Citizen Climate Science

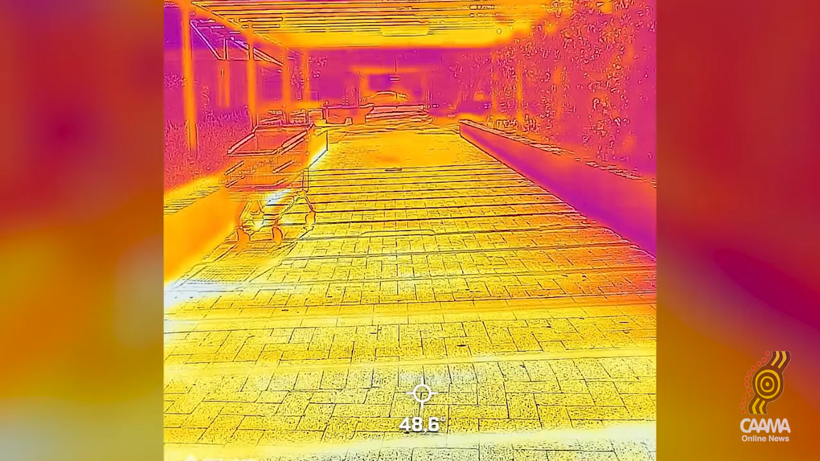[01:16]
We also have some really exciting little infrared cameras which clip onto the bottom of smartphones and they allow us to photograph heat.
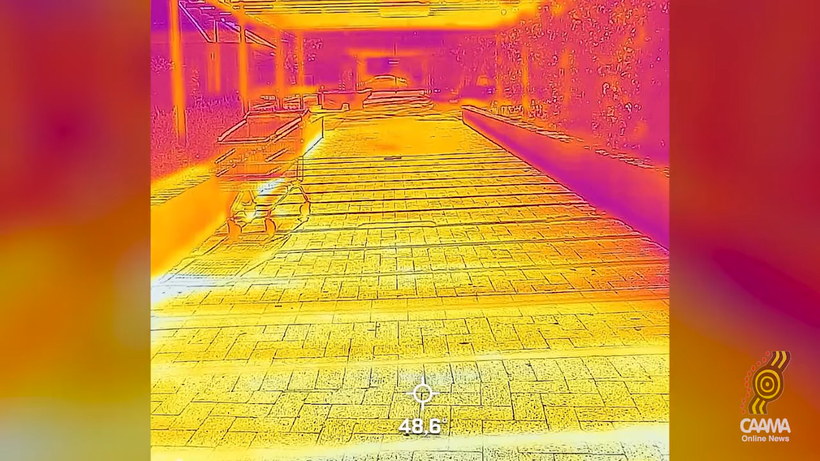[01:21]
So people could go around Alice Springs and photograph the hot spots, maybe also the cool spots.
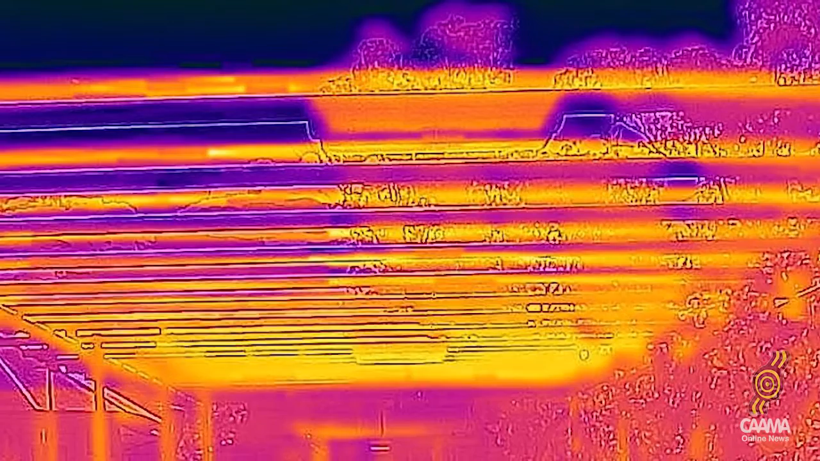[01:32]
And those photographs give us a temperature reading in the image.